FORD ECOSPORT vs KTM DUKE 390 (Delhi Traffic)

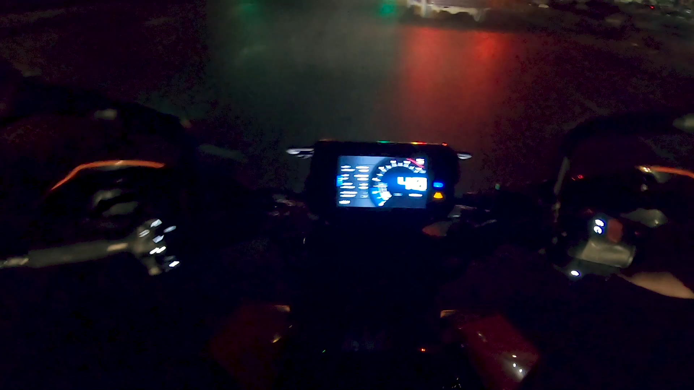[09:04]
हाई चरूर करके जाना और यह हमारी ग्रिन लाइट होड़ चुकिया रहा बागा दो चलो थो थोड़ा सा घूम के आते हैं और मोट व्लोक भूट हो ग